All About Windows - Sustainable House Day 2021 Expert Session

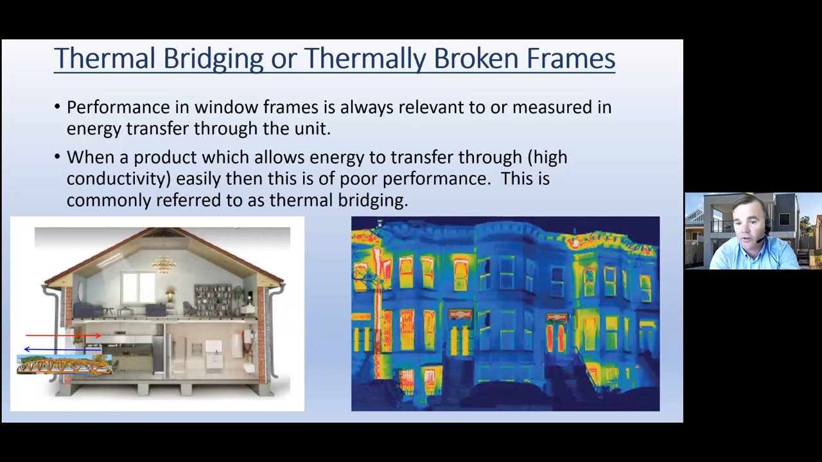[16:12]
city i don't know some of you may have seen it some of you have not but if you look at the buildings on the left and the right there's thermal bridging everywhere extremely poor performance in windows extremely poor insulation if you look at the building in the dead center of the shot that's a a high performance building you've got high performance windows high performance insulation in the walls you don't
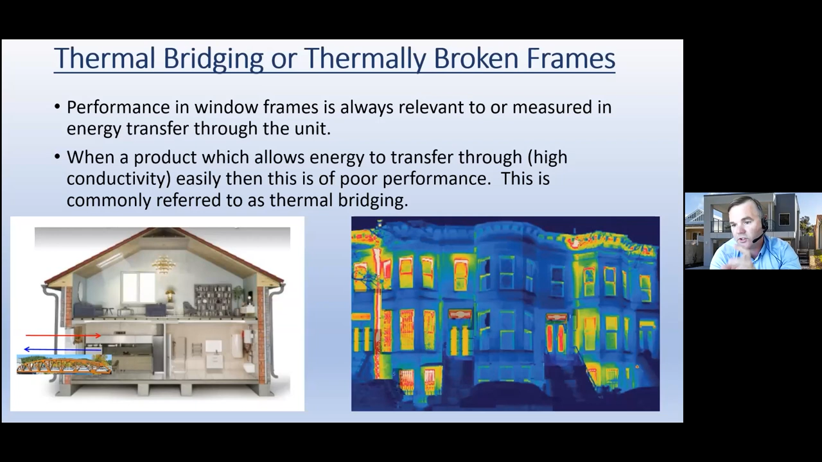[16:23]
see the leakage all those areas that are green and red that is heat escaping from the building leaking from the building due to poor performance products okay how do we identify a thermally broken window or